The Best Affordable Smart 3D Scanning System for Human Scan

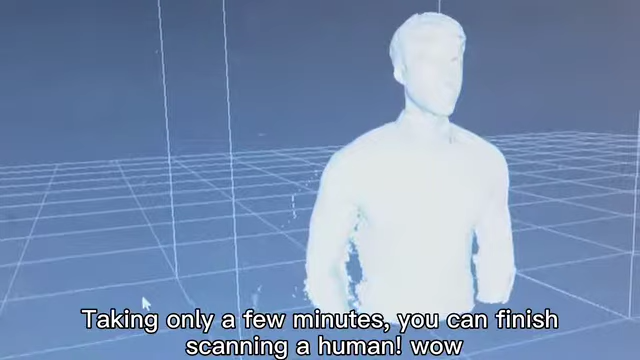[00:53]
Taking only a few minutes, you can finish scanning your human.